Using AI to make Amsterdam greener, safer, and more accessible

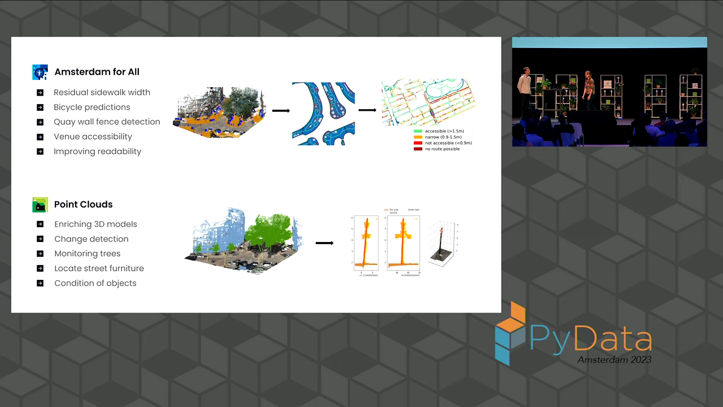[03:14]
So we're working a lot on accessibility in this project called Amsterdam for All. So we're looking at physical accessibility, for example, where we look at sidewalk widths. So if we take all those obstacles into account, can people, for example, with a mobility devices or just a stroller, can they still pass? In addition, we're also looking at digital accessibility by improving the readability of all our communications.
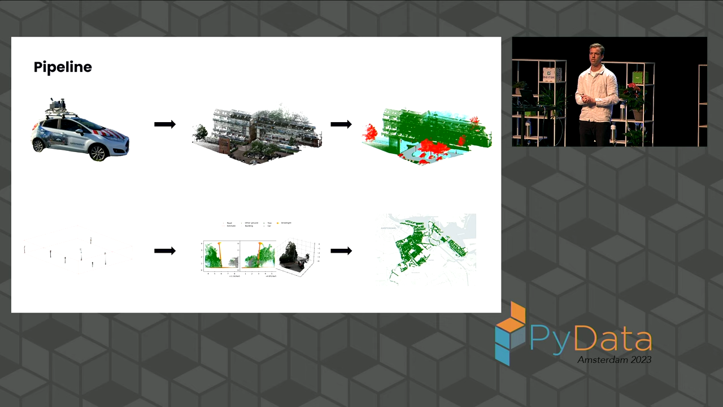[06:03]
And then later on, we do some annotation with a partner of us, very interesting as well. And lastly, we can match our findings with the current registries that the City of Amsterdam has. So first of all, like our data, what's that like, point clouds?
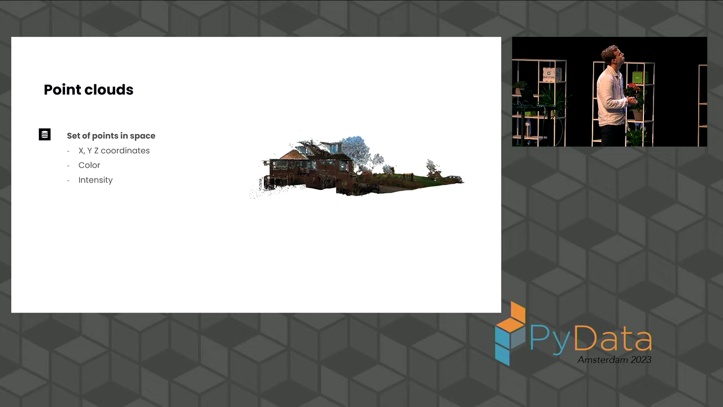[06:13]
Well, as you can see here on the right, point clouds are actually like a set of points in space.
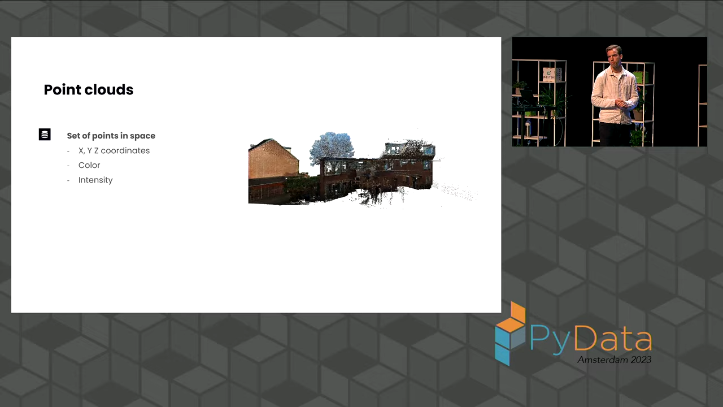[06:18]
Each point holds a coordinate, so X, Y, and Z.
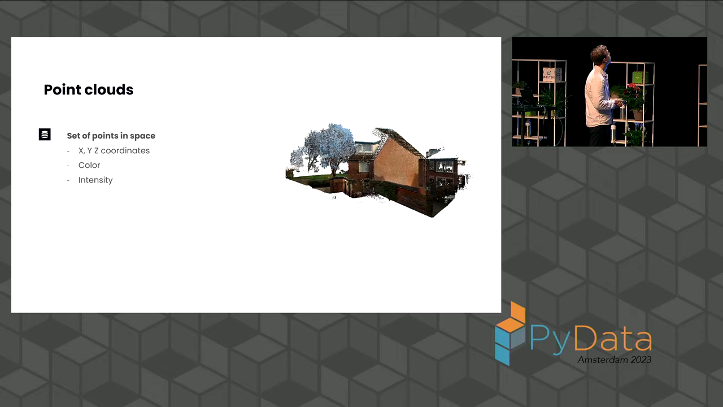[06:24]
Then of course, those points can carry attributes, color for instance, but also intensity.
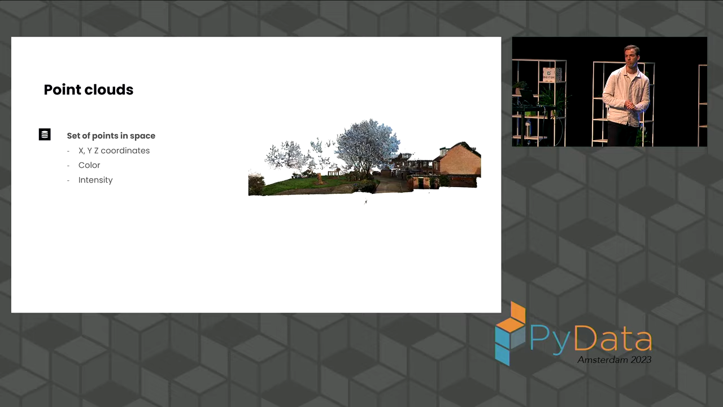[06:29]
You can imagine in the city, for example, that
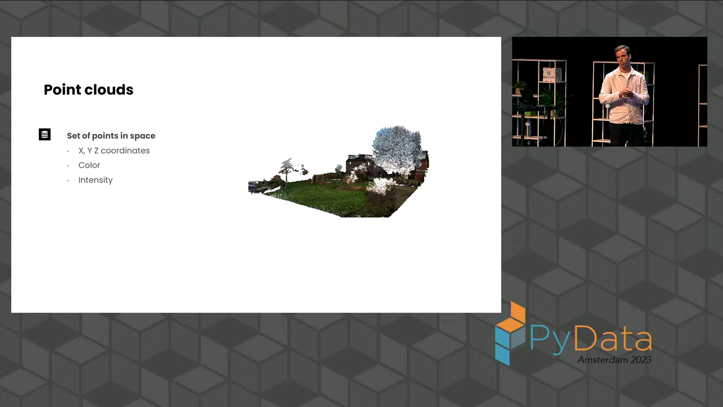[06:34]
a traffic light has a higher intensity due to its reflectance than the regular street. But also, like timestamps and those kind of things are part of the point clouds points. So those can be used as well.
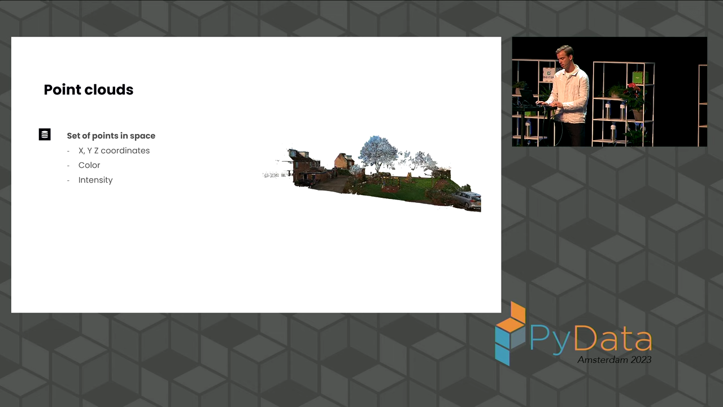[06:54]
Then you can think about why not use images for this task? Why not use images to, detect or localize the streetlights in Amsterdam? Well, there's a drawback for that because those images are actually like a representation in 2D.
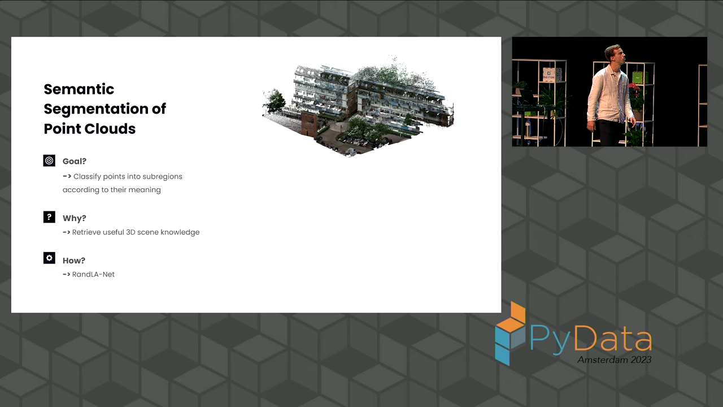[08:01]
get some useful information from these point clouds, we can apply a method called semantic segmentation. Semantic segmentation is this process. So from an unlabeled point cloud, we actually want to label those point clouds into subregions with the same semantic meaning. For example, trees here in red, not real life, of course, but buildings in green. Why do we want to do this?
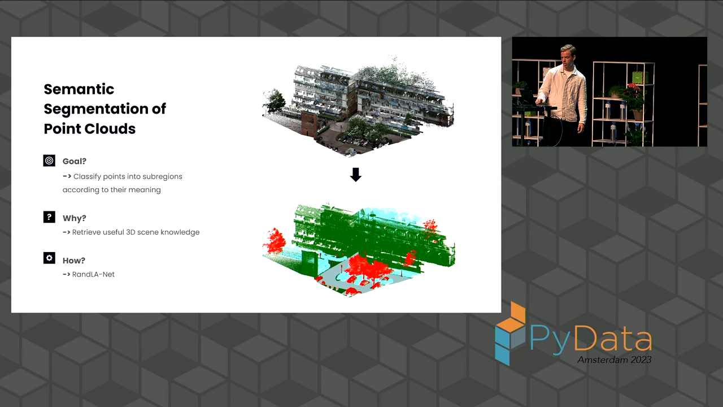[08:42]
We want to gather that useful information so that we can extract those streetlights from those point clouds. And we do that by a deep learning semantic segmentation algorithm called RandlaNet. Tell you later a bit about that as well. But before we can actually do that, we of course need to gather a data set to train such a model on.